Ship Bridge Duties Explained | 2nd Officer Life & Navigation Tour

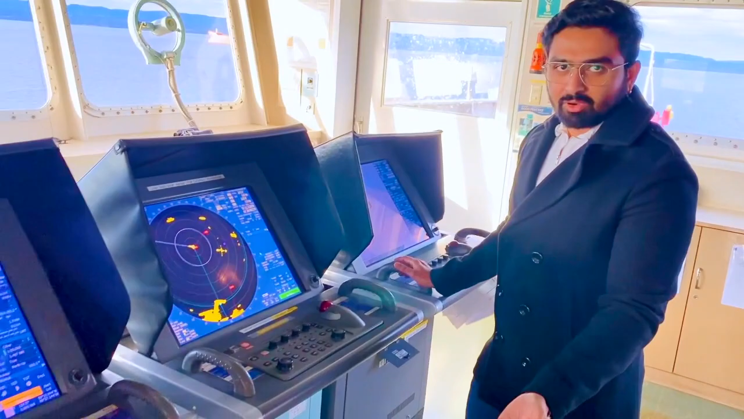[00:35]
call it and this is the EGDIS and radar so we have two radars
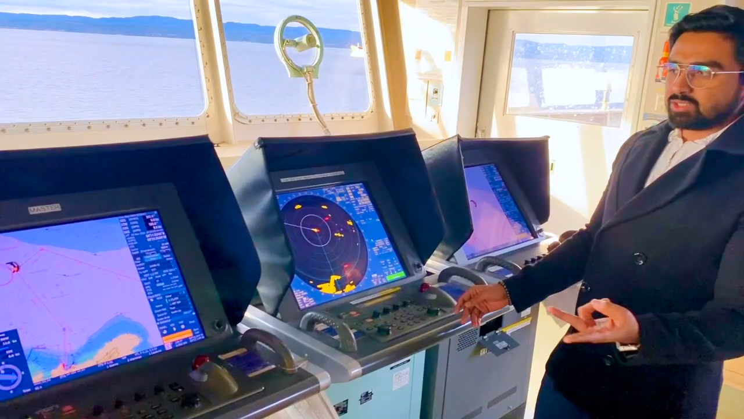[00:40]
two EGDIS that is a backup and the main two EGDIS and two radars one is
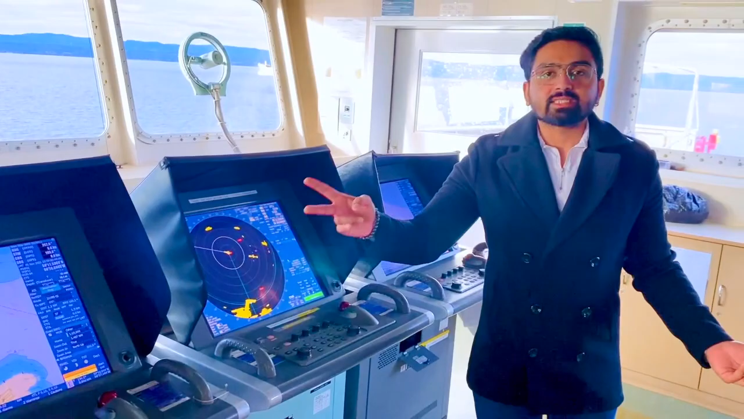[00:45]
X-Man and S-Man that is short in the language so we use this for
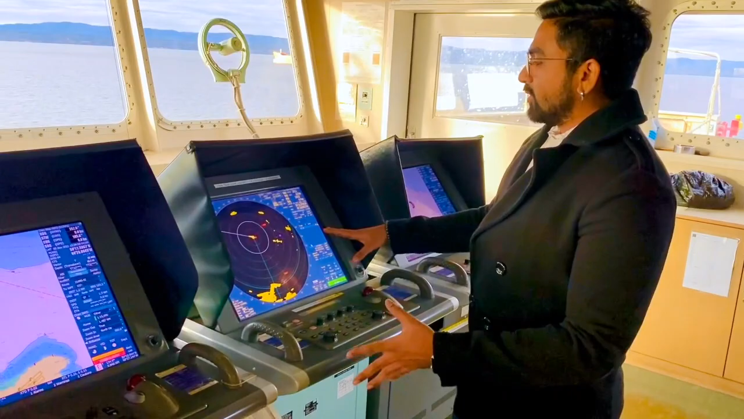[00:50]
checking the vessels around for navigation and to check if
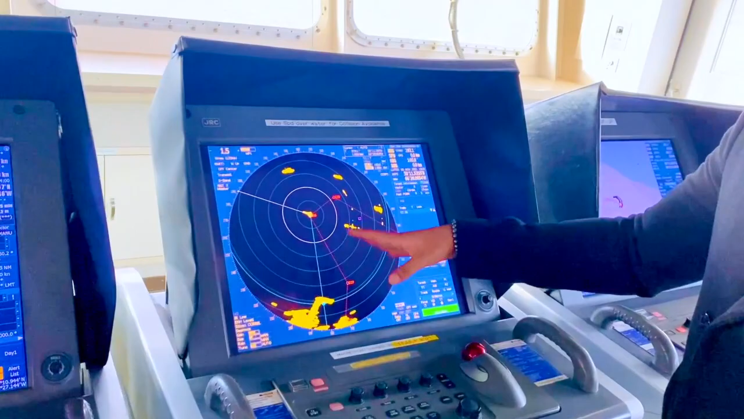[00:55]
it is for collision avoidance EGDIS of course we don't have paper charts so everything is solely